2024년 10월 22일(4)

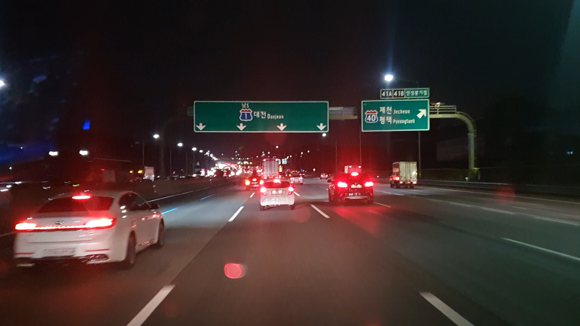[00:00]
전역 1km 앞 110km 박스형 단속 구간입니다. 500m 앞 110km 구간 단속 끝나수다.
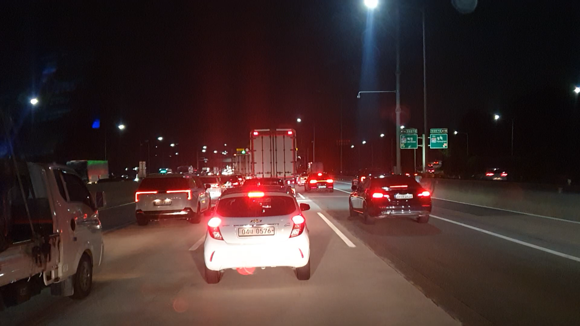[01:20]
약 500m 앞 시속 110km 박세형 과속 단속 구간입니다. 명구야! 명구야! 사무실 가고 있어 500m 앞 110km 박세형 단속 구간입니다. 자전성 제이씨 네